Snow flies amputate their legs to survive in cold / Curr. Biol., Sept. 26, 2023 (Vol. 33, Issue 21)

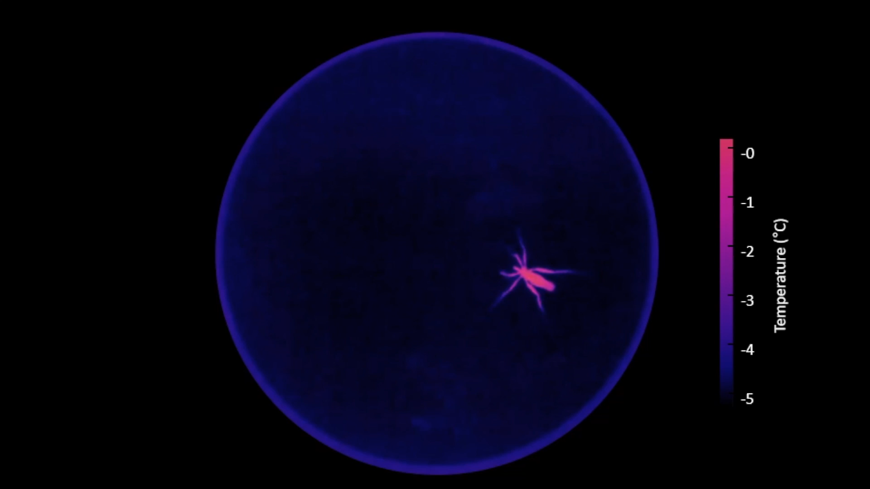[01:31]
As the temperature dropped, most flies remained active even when the cold plate dropped to minus 9 degrees Celsius.
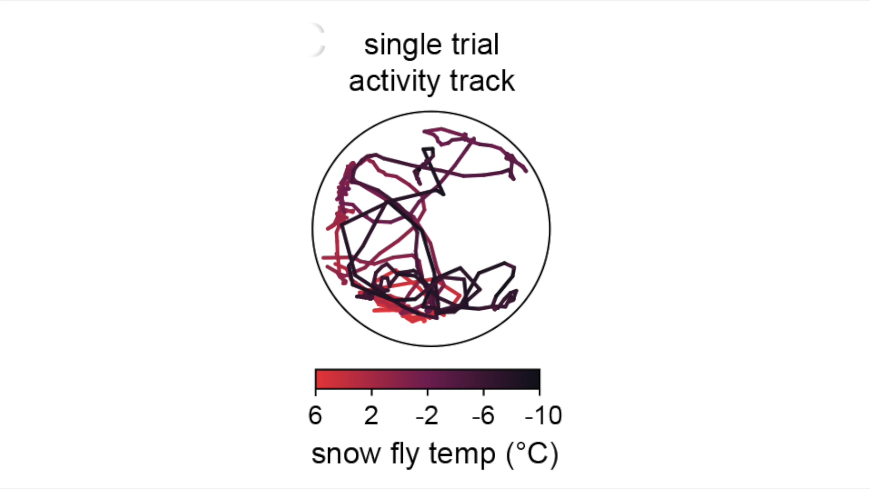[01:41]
But when we looked at the videos more closely, we noticed that over half of the snowflies lost a leg during the experiment.
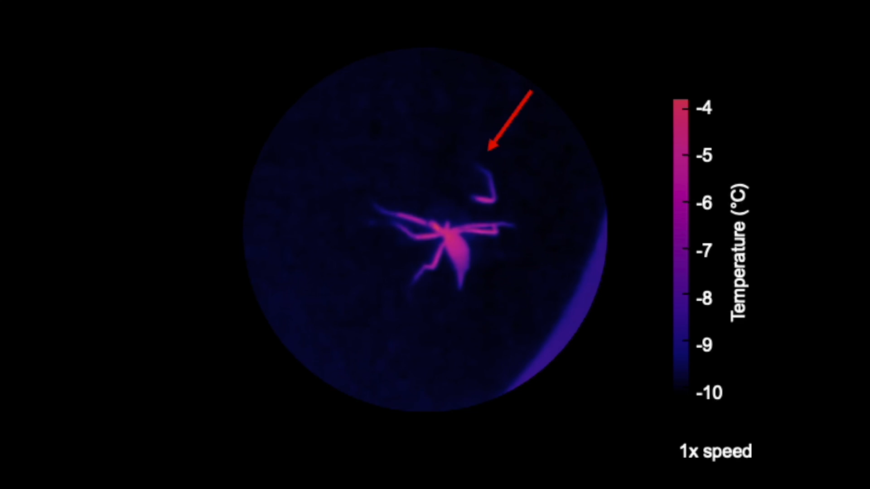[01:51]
On screen: scale top -4°C, scale bottom -10°C
Typically, the snowfly's leg became stuck to the plate due to freezing condensation. As the snowfly struggled to free itself, the tip of the leg froze.
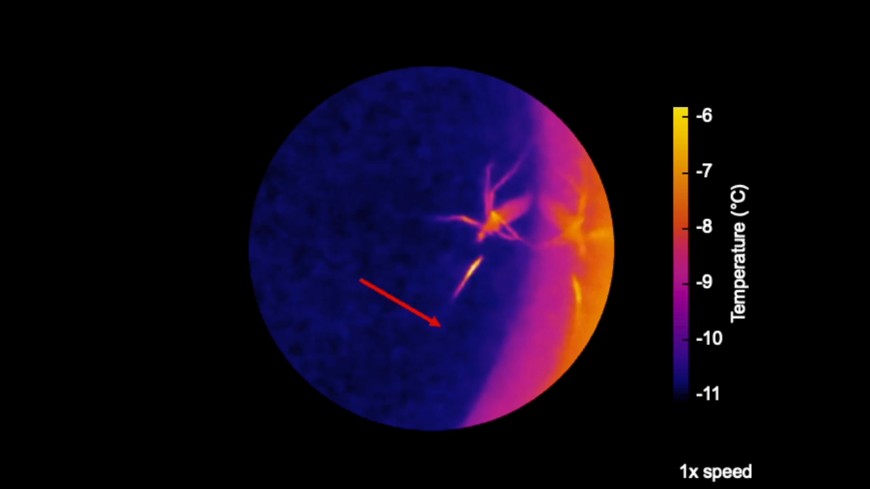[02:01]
On screen: scale top -6°C, scale bottom -11°C
Ice crystals radiated up towards the body. Then, the snowfly actively popped off its leg.